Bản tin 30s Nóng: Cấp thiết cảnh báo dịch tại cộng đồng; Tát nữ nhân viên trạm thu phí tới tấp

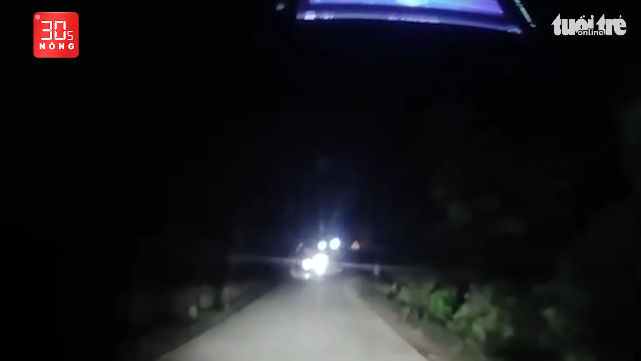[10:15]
không đổi mũ bảo hiểm Còn có hành vi hủy hoại tài sản của người khác Vụ việc xảy ra tại xã Cẩm Hoàng, huyện Cẩm Giang, thành phố Hải Dương Hình ảnh ghi lại cho thấy,
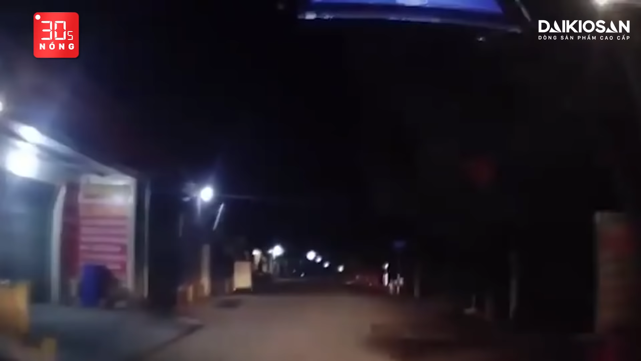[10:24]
một tài xế ô tô đã nháy đèn pha Cảnh báo người đi xe máy theo chiều ngược lại Sau đó,